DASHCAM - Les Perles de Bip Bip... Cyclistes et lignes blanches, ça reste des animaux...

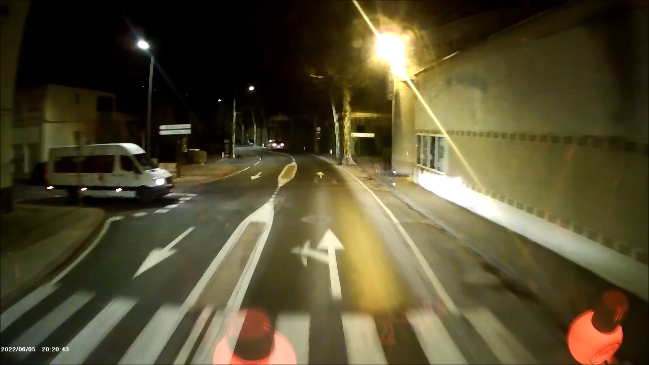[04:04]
Tant qu'on y est, vidéo, 30 millions d'amis, je traverse Sainte-Afrique, pareil, de nuit, et là, le chien, alors, excusez-moi les voisins, je t'ai mis un coup de trompe là, je préfère lui faire peur à lui, et réveiller du monde,
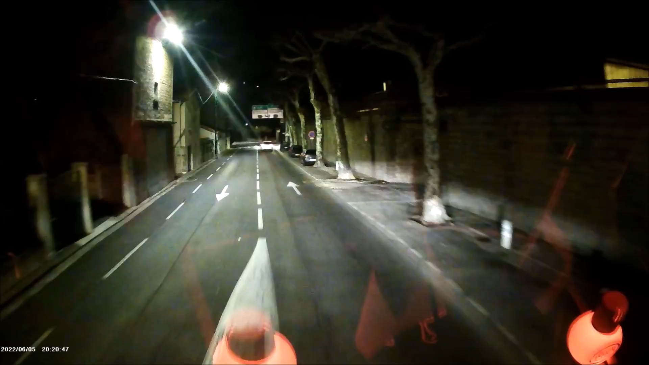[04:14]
que de me l'encadrer, bon, je casse une telle mue, et en plus, je bute un chien, tu vois, ça me fait chier, donc bon, petit coup de trompette, comme ça, tout le monde est levé en même temps que moi,
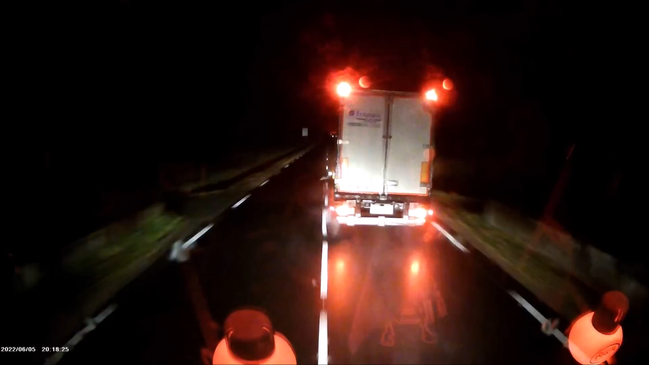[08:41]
Ah, je t'ai mis 100 parce que lui, il m'a mis coup de frein clignot. Ça fait un moment que je le suivais. Il est chargé, moi, je suis vide. Là, tout petit coup de trompette. Ça, tu vois, parce que je montre toute la merde, mais il y a des fois, quand même,
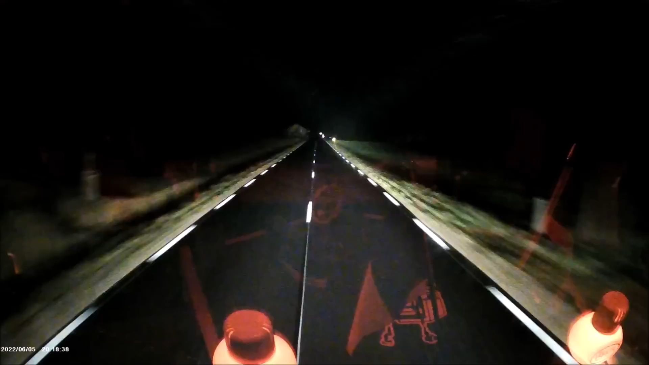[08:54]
des jolis actes de courtoisie au volant. C'est tellement rare qu'il faut le...
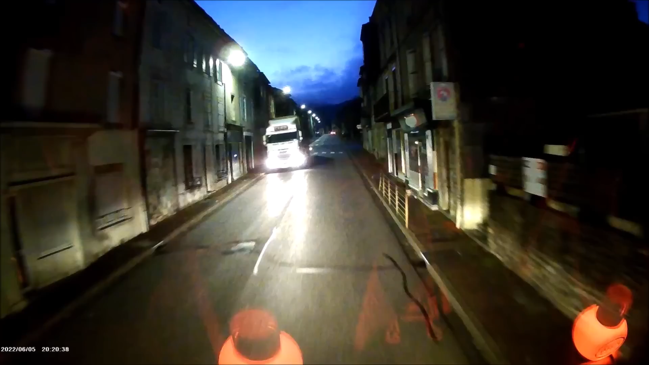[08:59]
Eh, Montré ! Là, on est dans l'abastie de Roueroux. Je vais prendre par les verreries de Moussant, pour ceux qui connaissent.
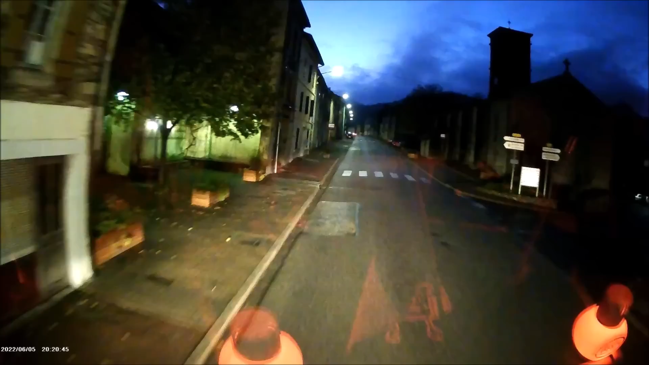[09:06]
Donc, j'ouvre un peu, obligé, pour rentrer. Et devant moi, il y a Thierry le fromager qui se retrouve dans l'impasse, là-bas.
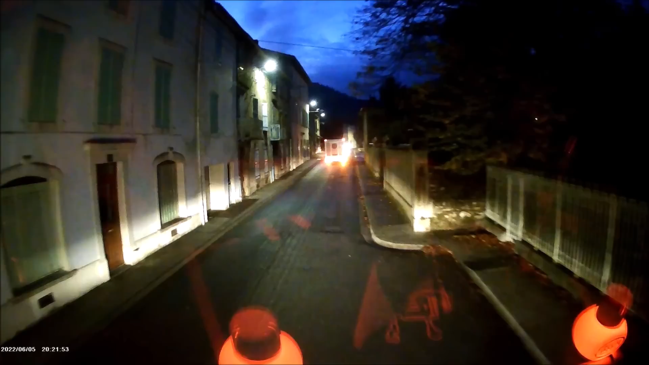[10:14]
des fois chargés, on redescend par là, pour te montrer qu'on ne fait pas que de l'autoroute en pétrolier, cette légende urbaine, comme quoi les TMD, on n'est que sur autoroute, non, non, non.
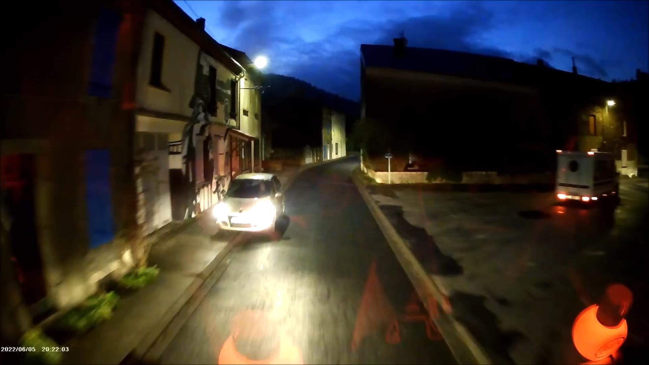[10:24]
Tu vois, bon, après, les gens du coin connaissent un petit peu la situation. Voilà, après, ça passe, bon, il y a des endroits où tu croises des camions, il faut faire attention à ton rétro, on en revient toujours au rétro. Mais après, tu vois, ça se fait tranquillement, tu roules le pépère, là, la nuit, c'est plus simple avec les phares, et le jour,
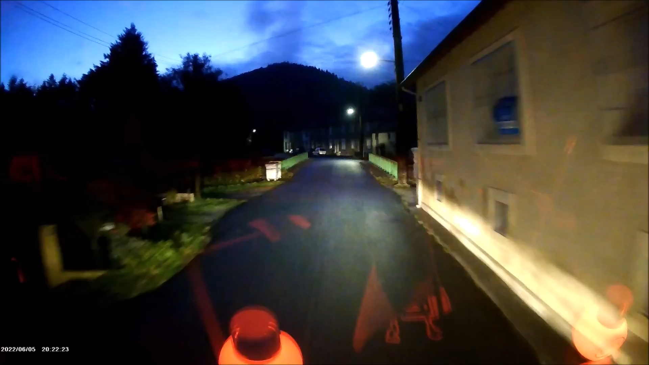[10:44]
il faut faire gaffe à ceux qui se prennent pour Sébastien Loeb et qui pensent avoir la route fermée que pour eux.